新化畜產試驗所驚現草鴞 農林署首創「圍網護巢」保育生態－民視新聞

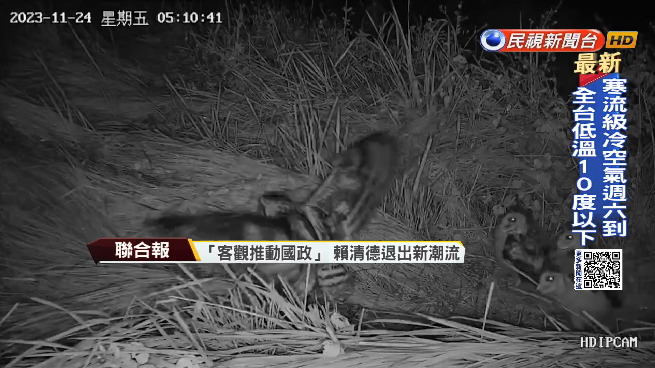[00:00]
一只摄影机拍下四只可爱的草鸮宝宝正在练习拍翅，才隔了一个多礼拜，就拍到草鸮宝宝已经有短距离飞行的能力，还正向围网探索周遭。
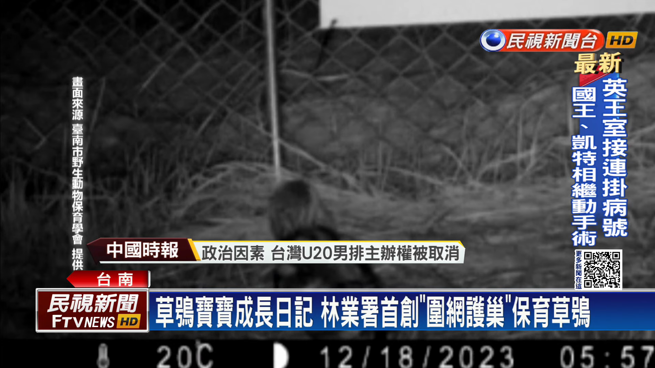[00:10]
短短的草鸮成长记录，让保育人员和相关单位相当振奋。 10以及12年，分别各发现了一巢的四只的雏鸟。
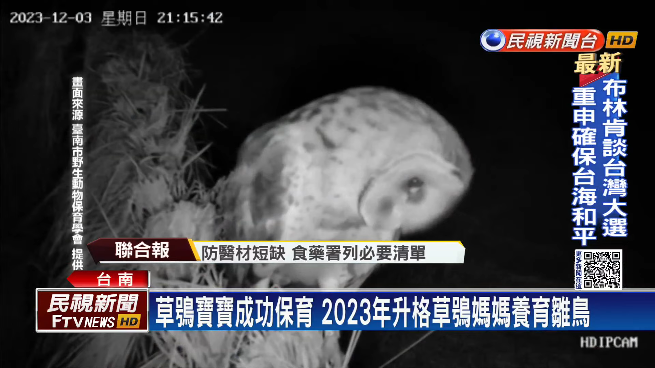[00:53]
正是2年前离巢的草鸮重返这个巢区孕育下一代。 找到之后就架设这个隔离区域啊，然后保护他们，一直到他们那个长大离巢。